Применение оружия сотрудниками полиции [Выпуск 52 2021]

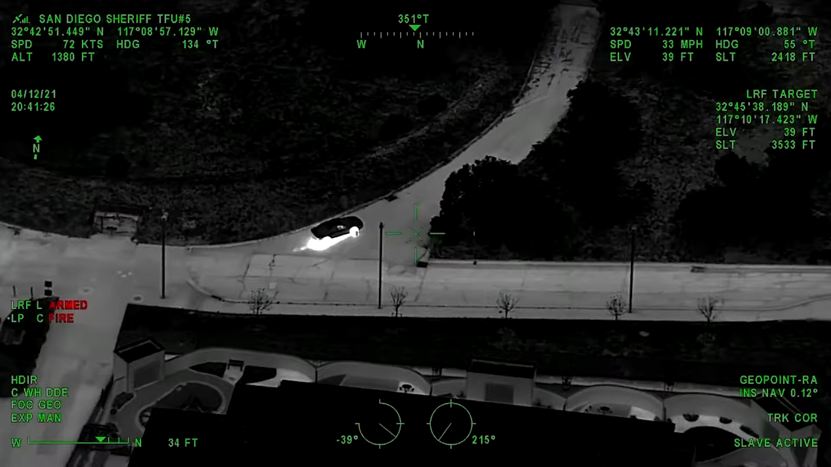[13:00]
All right, he's out of gate. Just rammed a gate into a complex. Looks like a high school football field. Coming across the football field. It's going to be 1405 Park Boulevard.
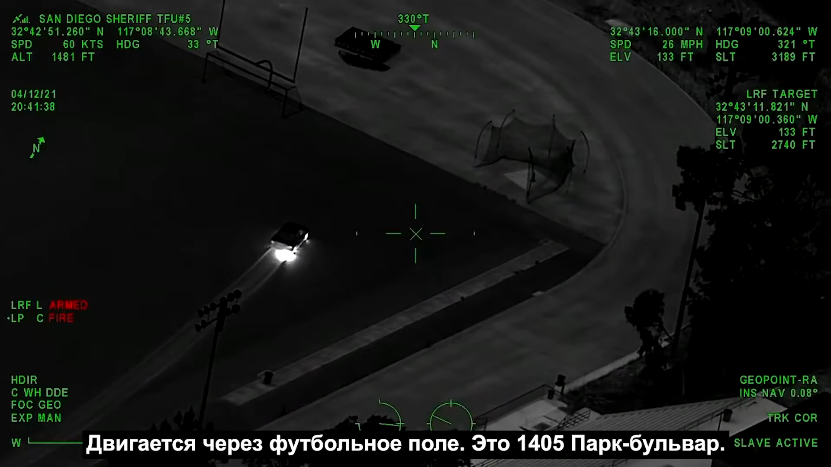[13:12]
1405 Park Boulevard. Vehicle's coming to a stop. All right, we got two running. We're going to stay with him. He's got a hat and a hoodie on.
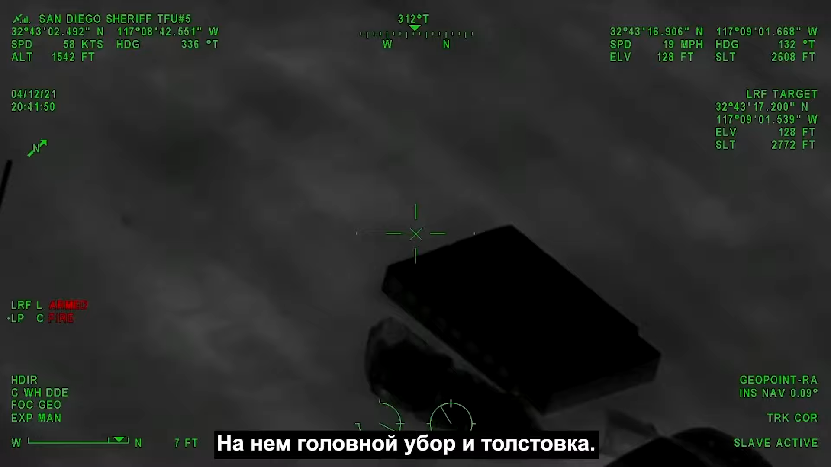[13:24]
Coming up towards an embankment now.
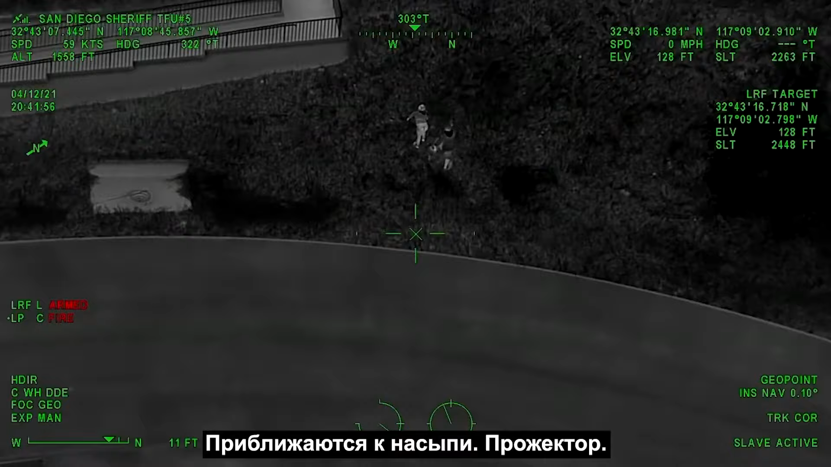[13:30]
Spotlight. Coming to Bacon. Running westbound along the school. Westbound to the school. Alright, looks like they're gonna hunker down here in, on a bush. And it looks like he's hopping the fence now, coming up towards the racquetball courts. Looks like he does have something in his hand, possibly a rifle. Yep, rifle in his hand.
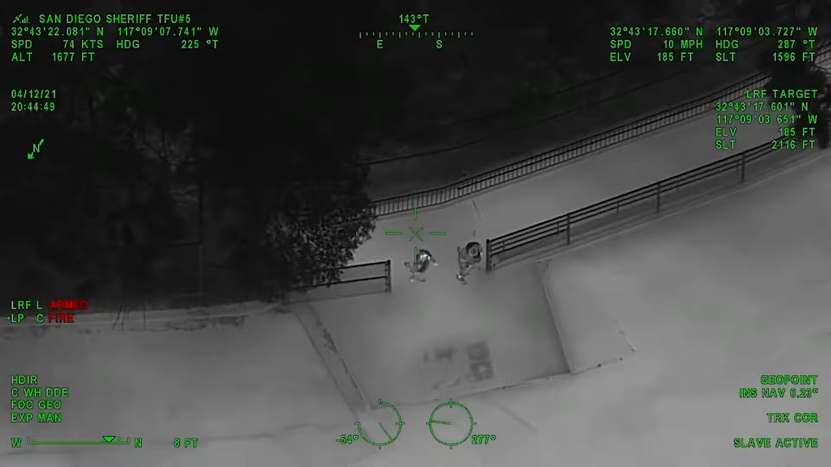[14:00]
Rifle in hand, hopping the fence to the racquetball court. Pastor, hey, our contact team, are we right where he's going to come out? Running southwest through the school.
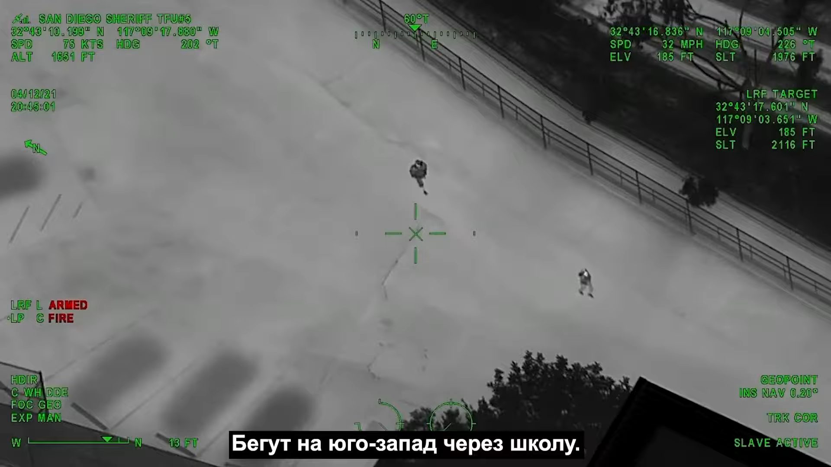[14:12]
Southwest through school. So it looks like he's on the west side of the football field, up by the concession stand or a bathroom. Yeah, I'm 47.
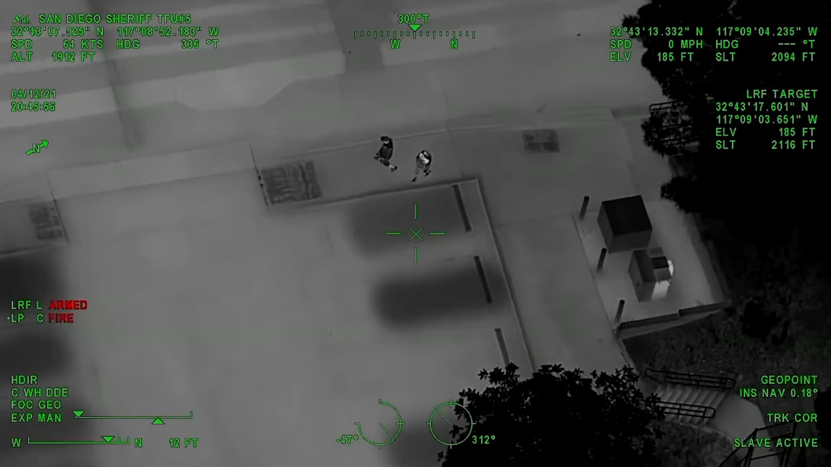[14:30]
Hey, the priority is just going to be locked this school down for now. Just for Astrid, keep an eye on him. And then do we have maybe some central units that could start locking the foot down? Walking to the southeast corner now. Webb and Cody are an inspiration point on the northern side of the high school. 5-8, do you hear that? Также сюда прибывает вертолет офиса шерифа округа Сан-Диего. С помощью тепловизионной камеры его экипаж отслеживает передвижение подозреваемых.